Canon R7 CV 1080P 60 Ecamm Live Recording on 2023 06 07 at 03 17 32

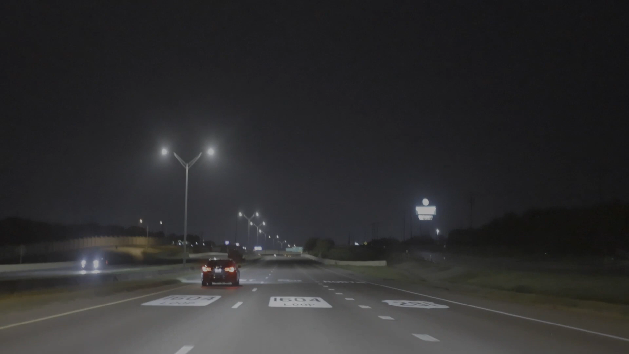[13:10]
so so so So instead of going on the overpass, I'm going underneath it.
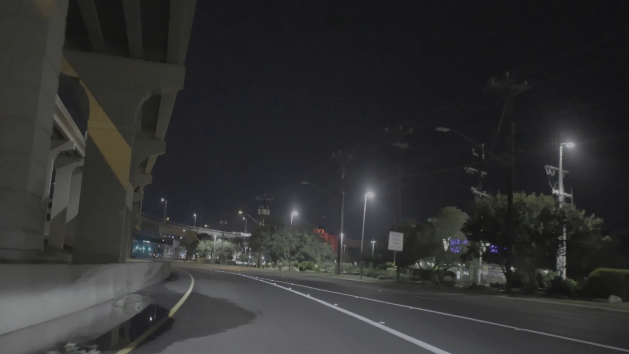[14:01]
So this is the old way of going to 281.
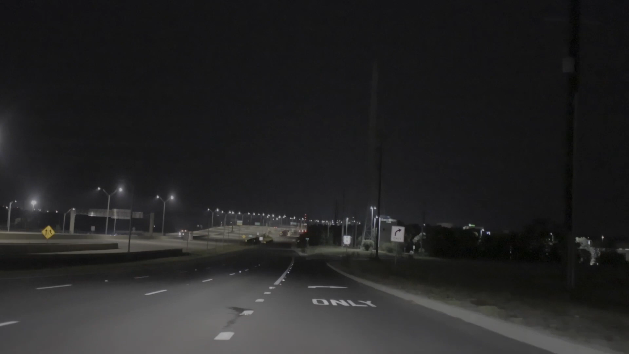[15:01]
Let's see. Tire Creek. Mid Creek. Redland Road.
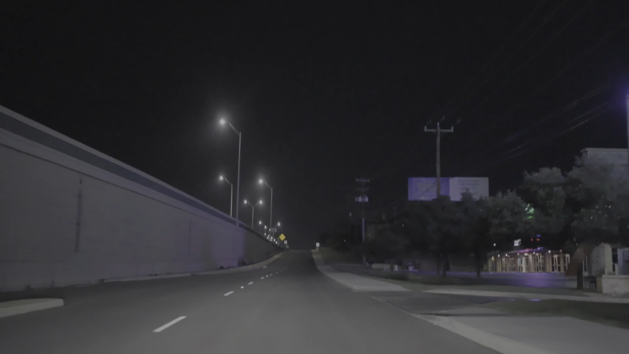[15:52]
I'm trying to look at my navigation. See if there's any streets I can recognize. Yep, there's Evans Road coming up. Yep. That's where I wanted to go. So I could have took the highway.